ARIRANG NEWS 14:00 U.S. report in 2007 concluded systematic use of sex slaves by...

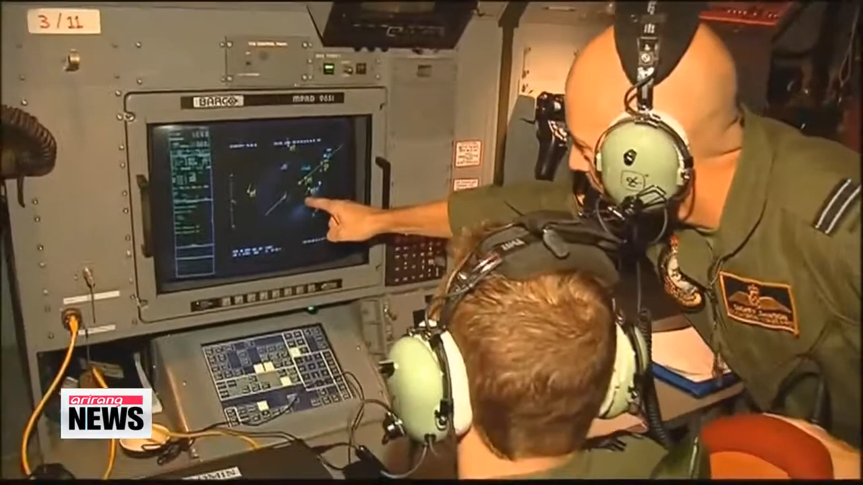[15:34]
objects have been spotted and that a naval vessel hoped to recover